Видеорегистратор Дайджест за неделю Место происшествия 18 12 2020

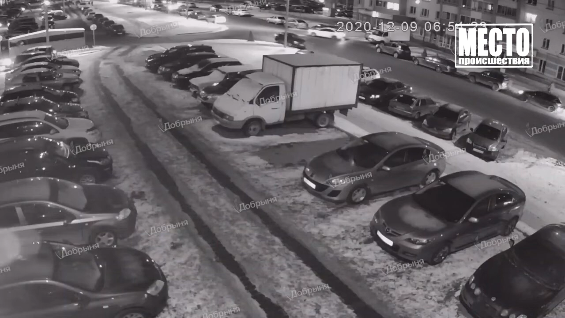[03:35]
Видимо, виновник ДТП не до конца был уверен в этом повороте, но доверился случаю. Темная иномарка в итоге нанесла приличный удар по кузову нарушителя.
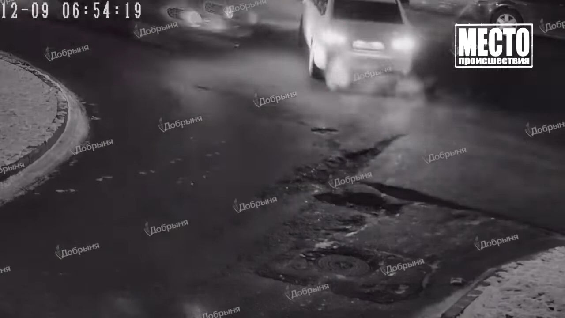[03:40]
На перекрестке улиц Паска и Карла Липнихта водитель «Хёнде» торопился проехать прямо и получил сильный удар в бок от «Ауди».